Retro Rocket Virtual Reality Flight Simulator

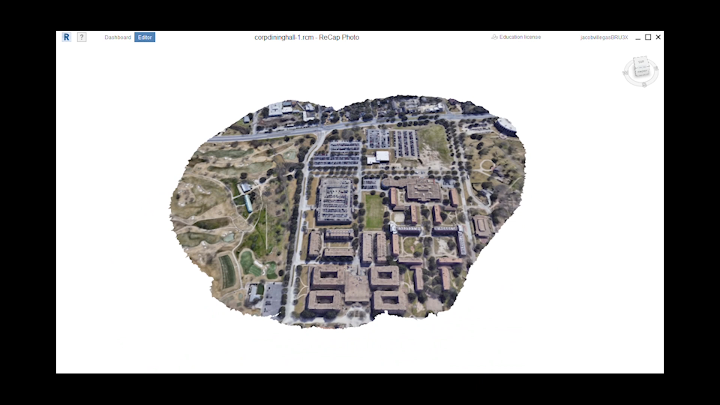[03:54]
Using both a point cloud system and the technique of photogrammetry, static meshes were created.
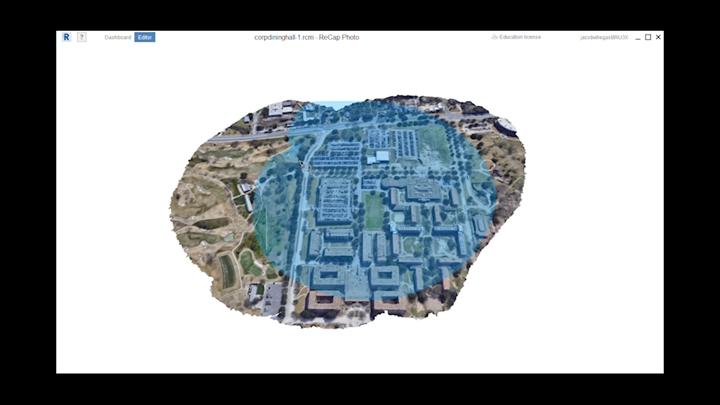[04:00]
These static meshes were then implemented into the code base of Unreal Engine.